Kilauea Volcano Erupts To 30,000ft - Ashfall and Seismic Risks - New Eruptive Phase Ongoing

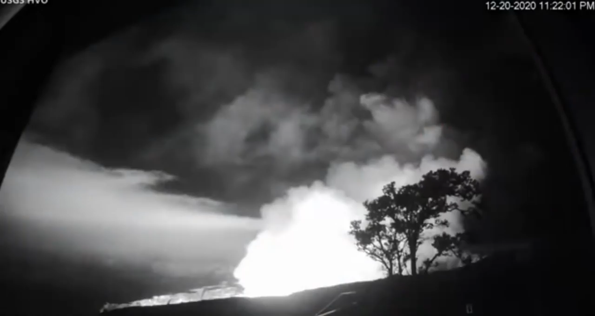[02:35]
The Hawaiian Volcano Observatory reports an eruption at the Halema'uma'u crater of the Kilauea volcano. Trade winds will push any embedded ash toward the southwest.